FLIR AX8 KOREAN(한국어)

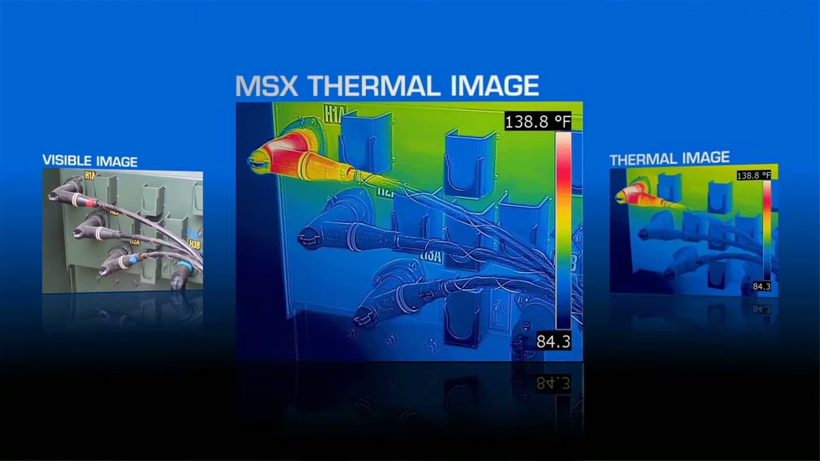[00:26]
On screen: scale top 138.8°F
80 곱하기 60 픽셀의 열화상은 4800개 지점의 온도를 비접촉 방식으로 측정합니다.